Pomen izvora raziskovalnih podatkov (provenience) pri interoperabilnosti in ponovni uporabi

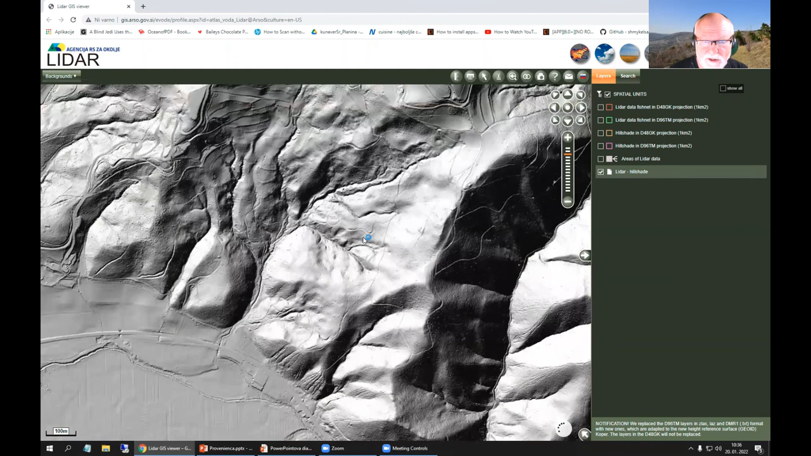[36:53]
Tukaj vidimo pač vsako grapico in te črte vmes so razne puti, ki so pač zarezane v teren. In pač tukaj vidimo recimo na njevah tudi smer oranja, v katero smer so njeve obdelovane. Take podrobnosti je pa resolucija tega pač metr krat metr.
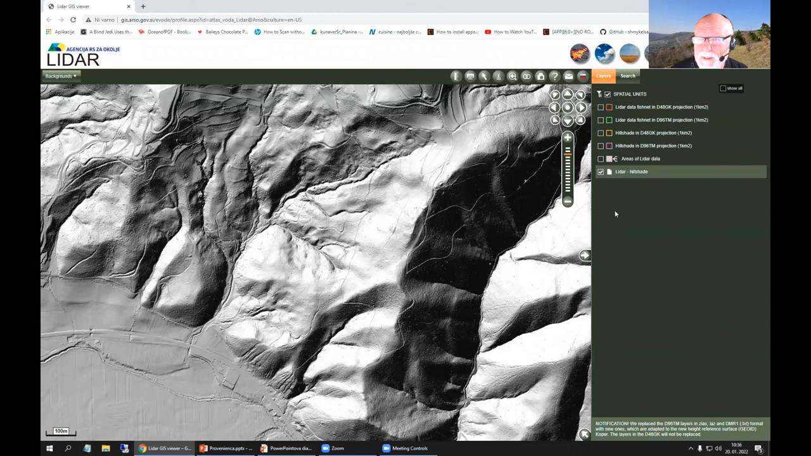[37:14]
In zdaj lahko pa tukaj narišemo nekako tako mrežo.
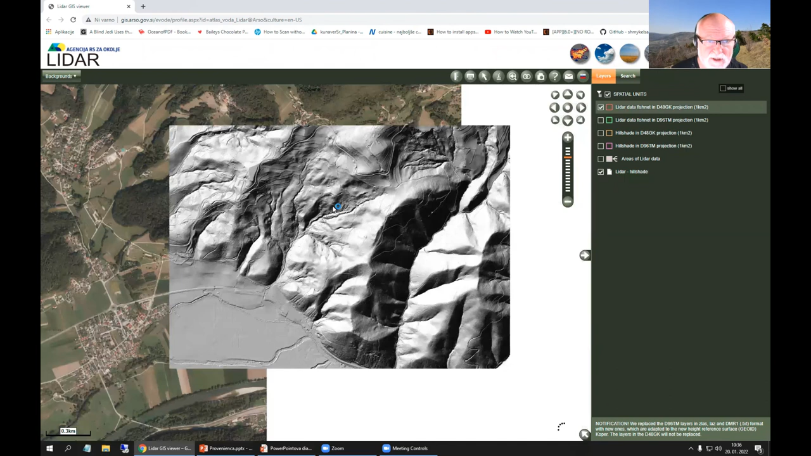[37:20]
In z klikom dobimo pač dostop do downloada marsi česa.